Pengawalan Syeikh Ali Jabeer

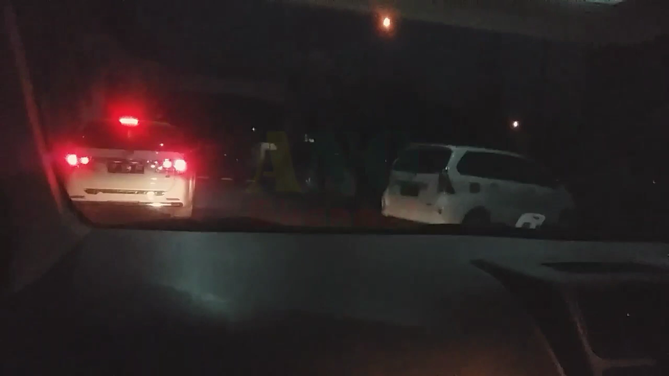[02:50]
tuh depan, karena mobil kayak gini ini muatnya cuma 4 orang, jadi kami harus ngintil, bukan gabung di dalam mobil itu.
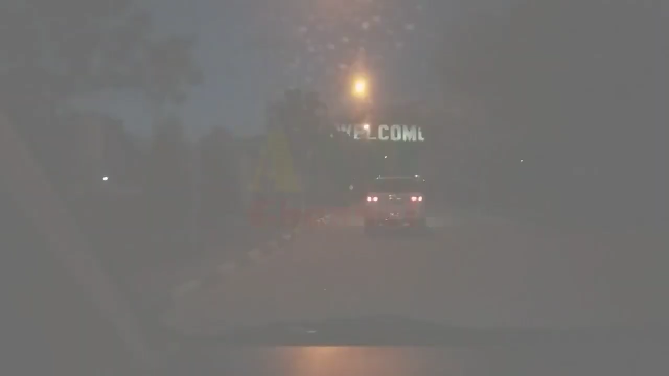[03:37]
Ini perjalanannya masih di sekitaran asrama haji dan memang masih agak gelap ini, jadi gak kelihatan.
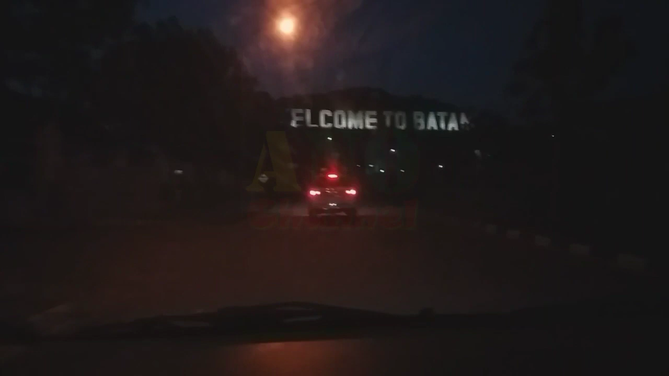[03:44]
Ternyata kita menuju ke jalan besar, yaitu jalan protokol.
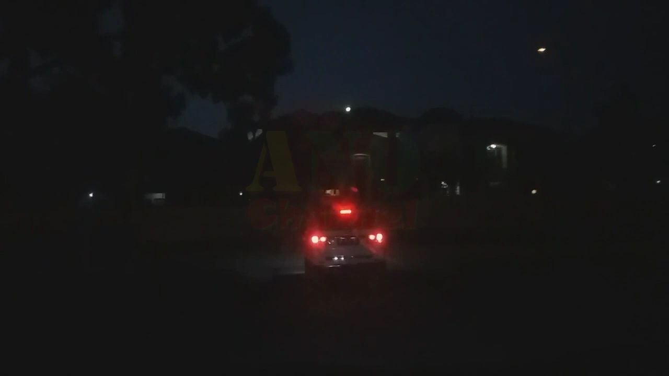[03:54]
Dari sini kita menuju ke arah kanan lalu menuju ke jalan protokol. Nah, ini dia mobilnya.
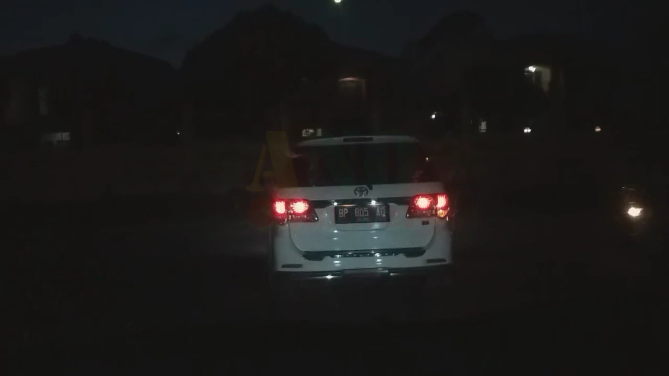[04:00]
Kita akan ikuti terus sampai ke bandara. Sepertinya mungkin mau cari sarapan dulu ini.
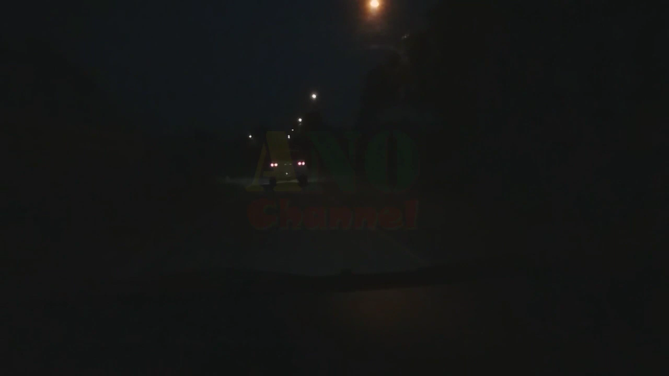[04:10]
Mungkin nanti setelah lepas dari bandara kita harus ngopi dulu atau sarapan ke mencari warung-warung yang sudah buka ini, biasanya jam segini itu belum selesai masak ini.
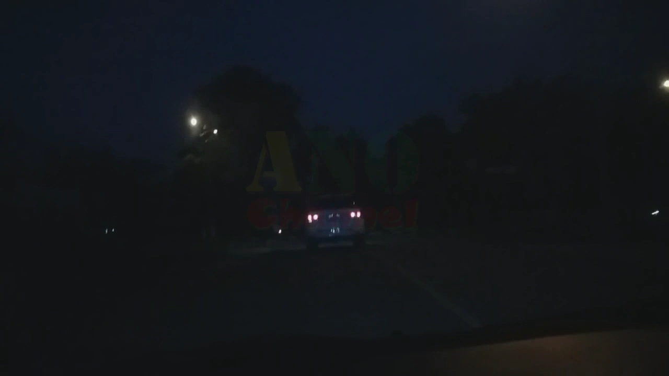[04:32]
Di sini dia berarti sudah sampai ke jalan protokol.
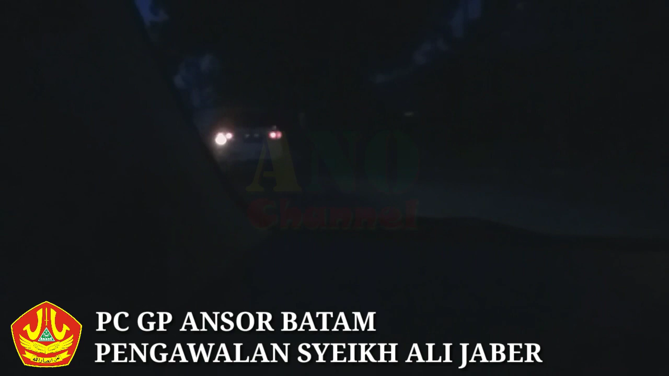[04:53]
melalui jalur utama, dia memilih pakai jalur yang lebih cepat, itu dia downhill.